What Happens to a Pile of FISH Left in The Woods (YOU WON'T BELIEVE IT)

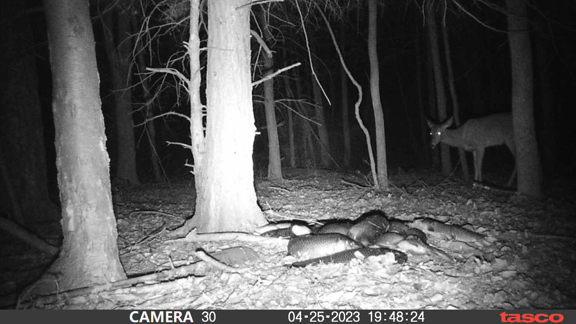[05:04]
these ones were a little bit more like weary of it I guess you could say they weren't really quite sure what to make of it but yeah it's so weird to see so many deer coming to this pile all right now here's something I kind of
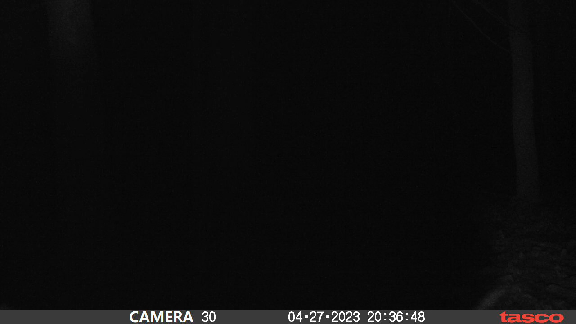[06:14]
this guy's coming to check out the camera he didn't mess with it too much now this one has to check out the camera a little bit more he fogged it up
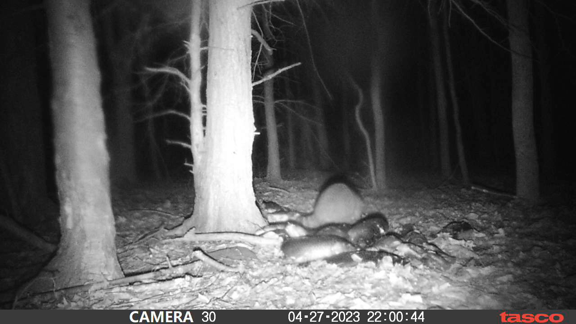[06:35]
here's the hawk back I don't know about you guys but I'm just not a huge fan of the way birds look they're kind of freaky looking just the way they walk around I
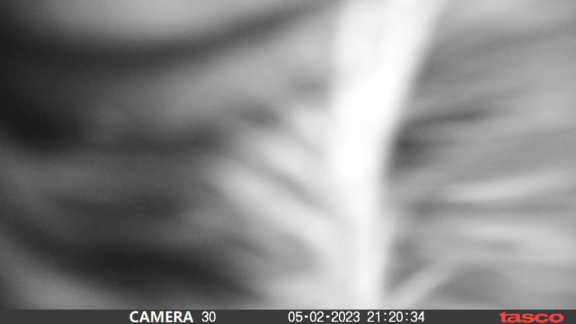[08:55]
this guy decides to mess with our camera a little bit there's some raccoon an armpit for you and
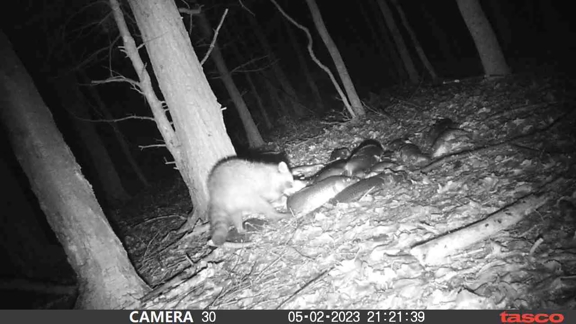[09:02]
wouldn't you know he readjusts our camera for us that's pretty nice of him out of all the animals probably the raccoons are my favorite to come in they're just kind of neat to watch now we got a possum coming back I don't know if this is the same one from the night before but it's always just one and he's getting around there look at him dancing around